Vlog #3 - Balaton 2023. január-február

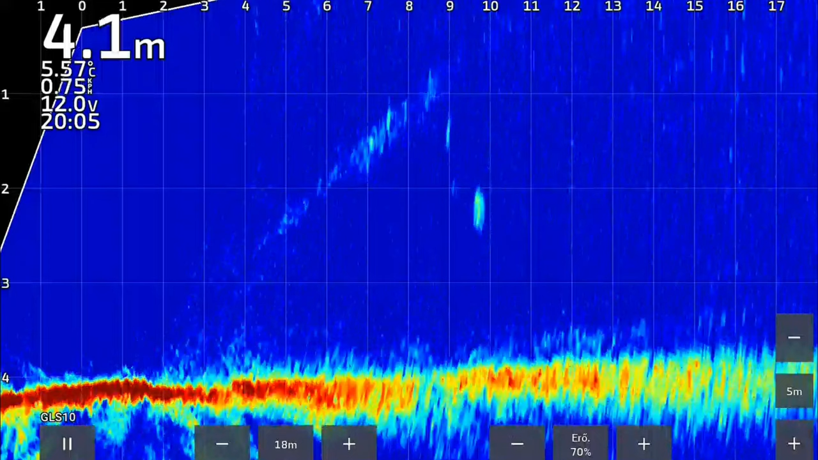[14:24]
On screen: depth 4.1 m, water 5.57°C
De sajnos két pumpálás után csalódottan, meg könnyebbülten tekertem ki a műcsalit. Ez szépen látszik a felvételen is. Na majd legközelebb. Kicsit később egy ötös forma, vertikális módszerrel becsapott süllő is lemaradt az utolsó pillanatban. De izgalmas horgászat volt így is.